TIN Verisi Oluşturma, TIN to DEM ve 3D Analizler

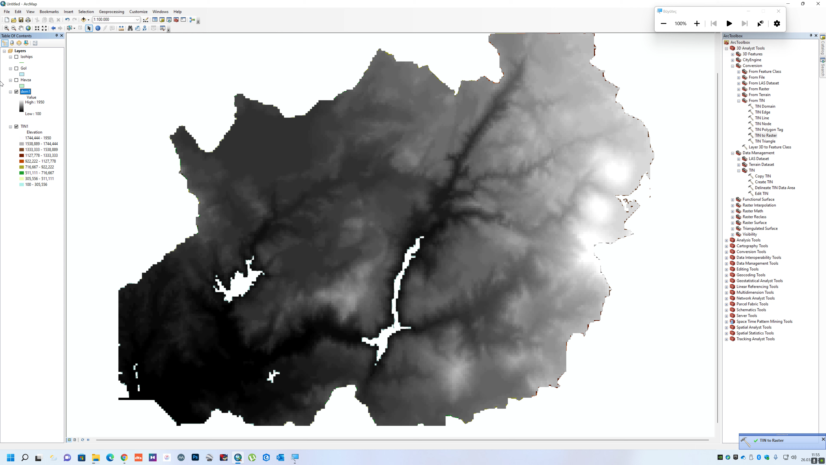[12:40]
Şunu hemen böyle çift tıklayalım. Hatta çift tıklamadığınızda bakın gösterelim.
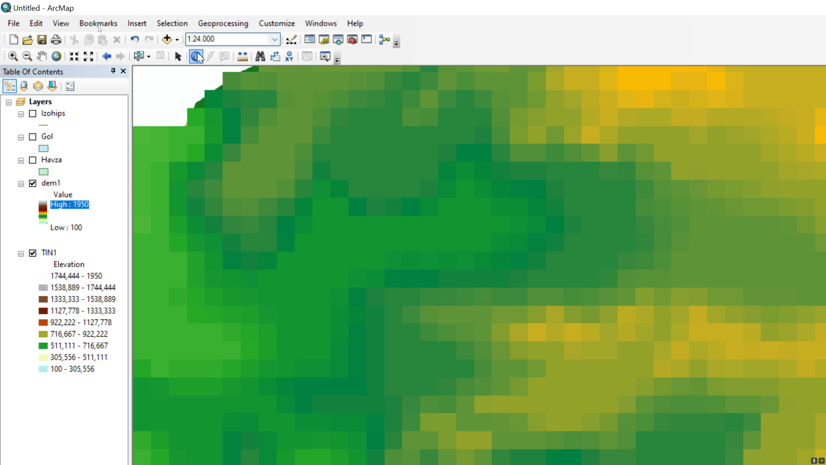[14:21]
Şöyle identify'ya tıklayayım ve deme tıklayayım. Deme tıkladığımda bakın 550 metre. Başka bir şey 674 metre. Başka bir rastra tıklayayım. 700 metre gibi yükselti verileri bulunduruyor içerisinde. Ama bakın buradan demi kapatıp tin'i açtığında ve tıkladığında şöyle biraz eğimli bir yere tıklayayım ki daha net gözüksün. Bakın içerisinde bir elevation verisi var.
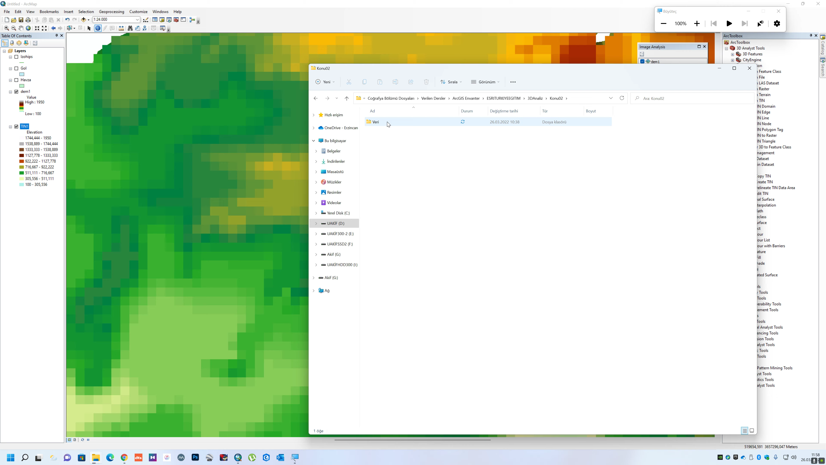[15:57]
Bakın tin verisi bir tin şeklinde klasörün içerisinde bulunurken,
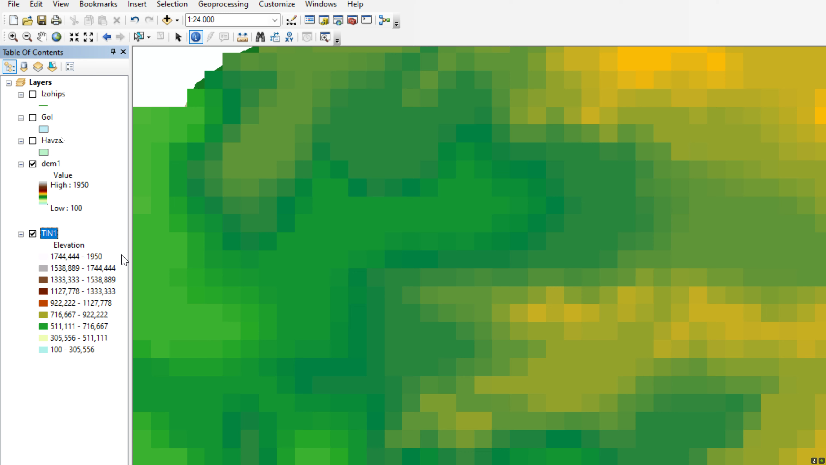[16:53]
Kendi içerisinde bir klasör ve klasörün içerisinde birden fazla veri halinde bulunuyor arkadaşlar. Aradaki en büyük farklılık buydu. Bakın ben add datadan tin'i eklerken, şöyle gördüğünüz gibi kendine özel bir veri şekliyle bir klasör şeklinde ekleyebiliyordum.
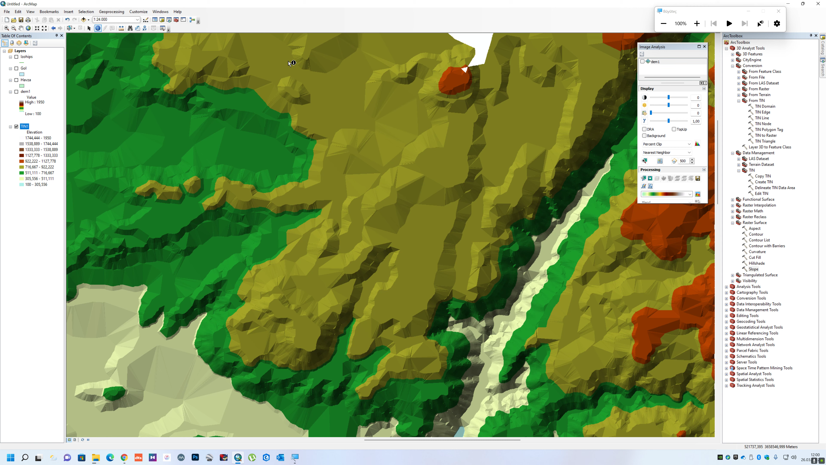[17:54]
Bakın 3 boyutlu analizler gerçekleştirebilmek için tim verisinde,
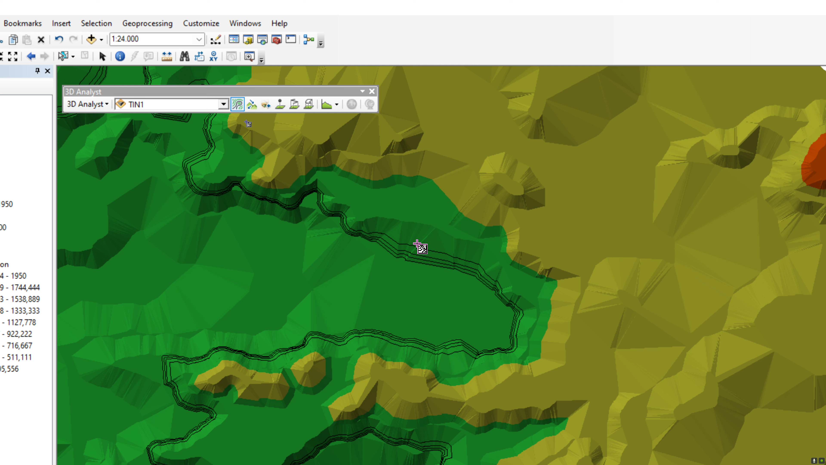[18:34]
Create Contour'a tıklayıp ben Tim Verim'e tıklarsam, bir arkadaşlar adından da anlaşılabileceği gibi Isoips çizgisi oluşturabiliyorum. Ben bunları toplu şekilde de görebiliyordum arkadaşlar hatırlarsanız. Şuradan Tim Verisinin içerisine girip toplu şekilde de kontürleri, tüm kontürleri sembolüciden gösterebiliyordum.